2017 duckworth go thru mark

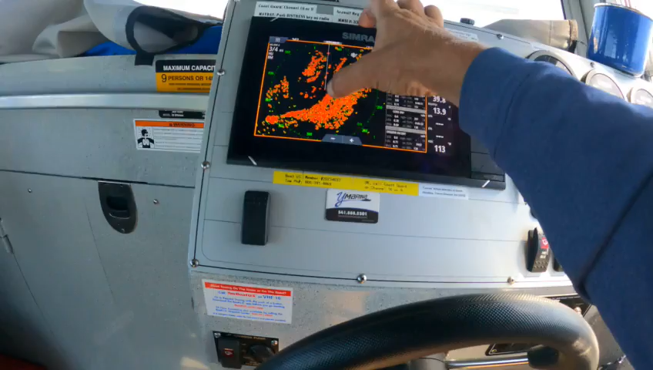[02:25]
works fine that's us in the middle that's that ship so that you're here not there
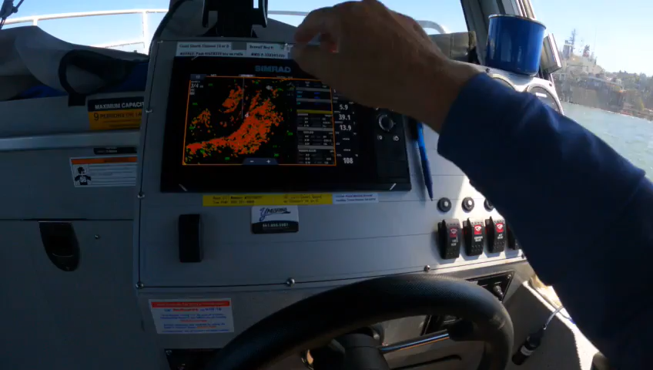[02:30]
there's more ships up here so that works fine radios work
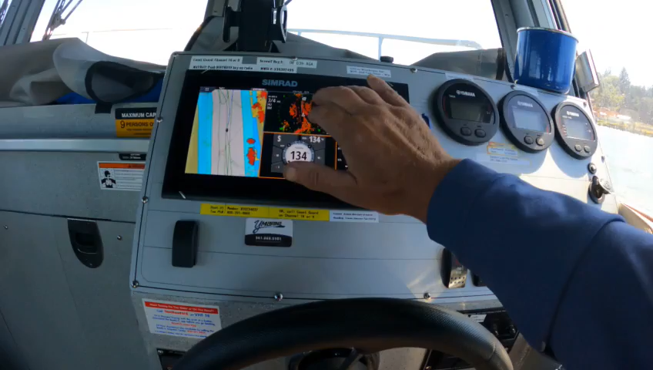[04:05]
you your gps it gives your radar overlay this is on radar a this is on radar
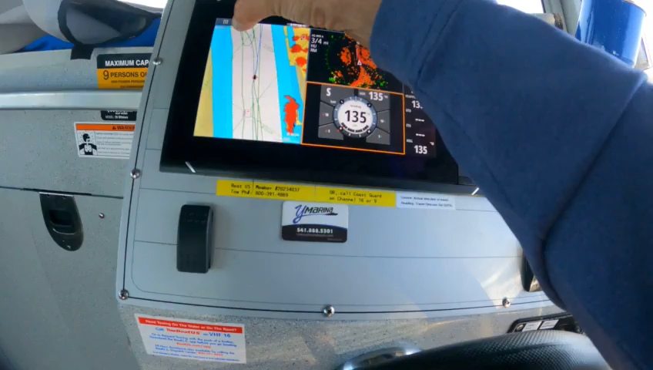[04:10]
b so if you change this it will not change that it's going to stick to
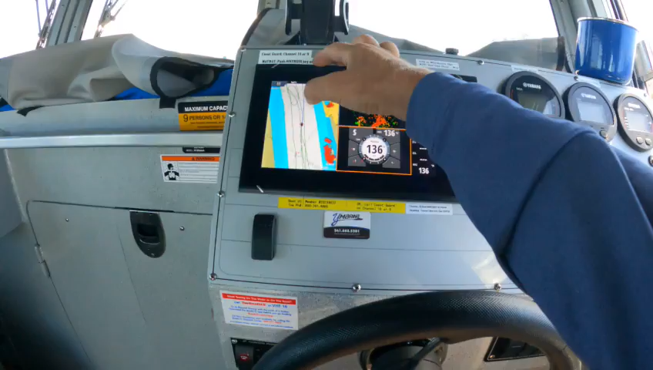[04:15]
the like a half mile whatever you had it set for because if you hit that that orange that
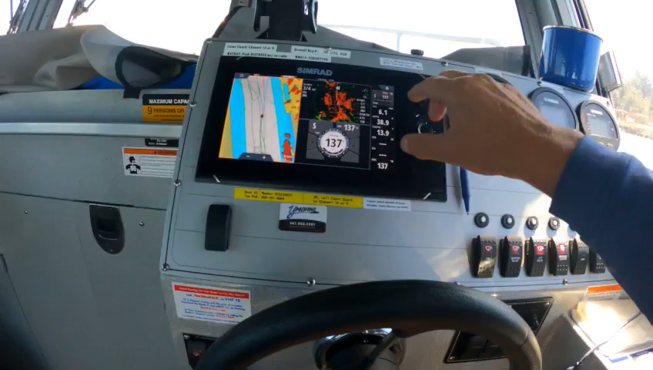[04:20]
lights up you go into menu you go to radar options and right here is
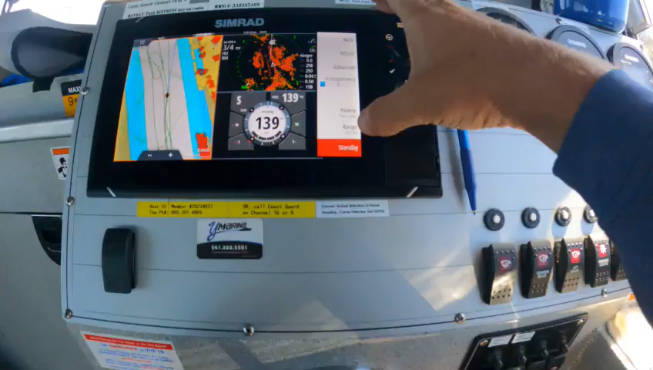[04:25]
where you change the range on that one okay so go back you go to radar box now to shut it off you